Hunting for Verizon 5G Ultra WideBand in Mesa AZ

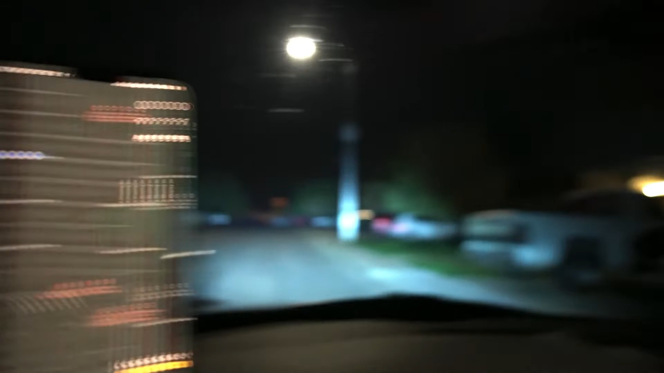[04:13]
here let me go out here sticking out the window real quick zoom in there we go millimeter wave what is this all residential medium income housing
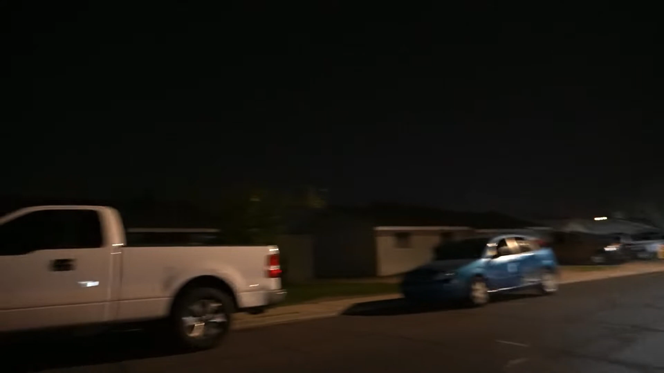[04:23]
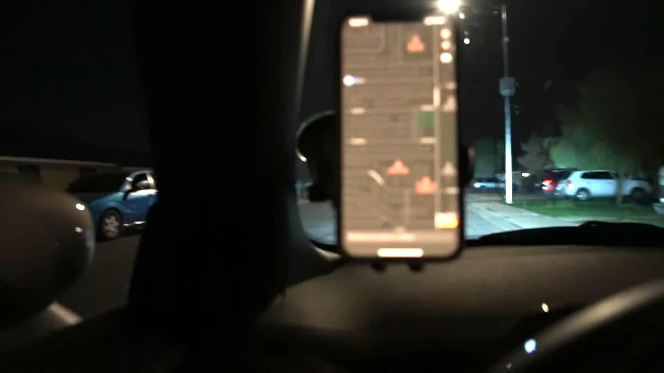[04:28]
right here and this node is actually connected we do have a connection so let's